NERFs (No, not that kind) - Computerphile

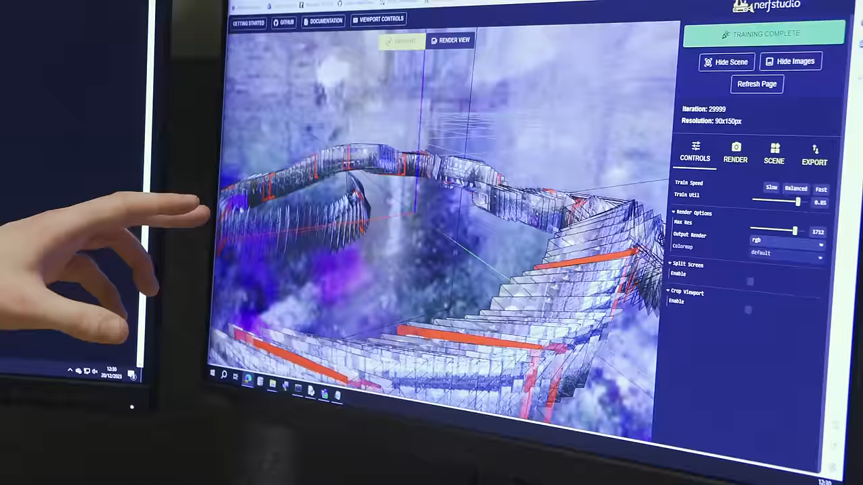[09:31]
And that was me going around that Christmas tree. It takes a while for the quality to increase because what this does is it
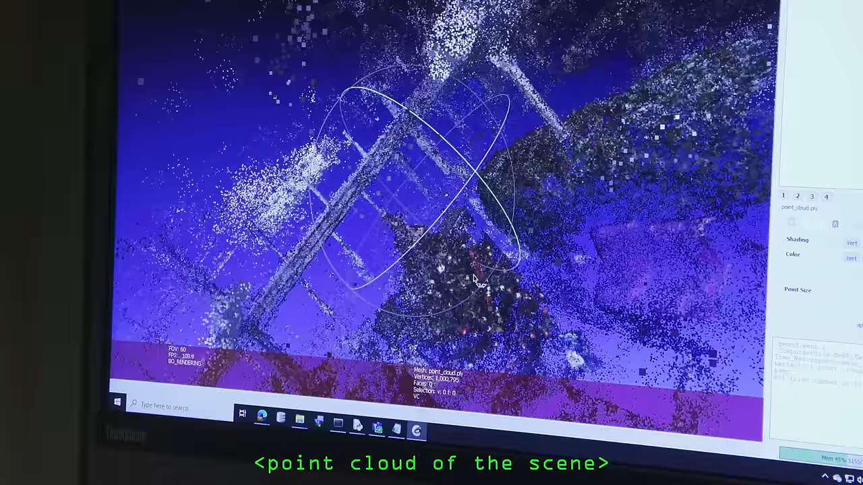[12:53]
So you can use this multi-view reconstruction to essentially obtain 3D volume.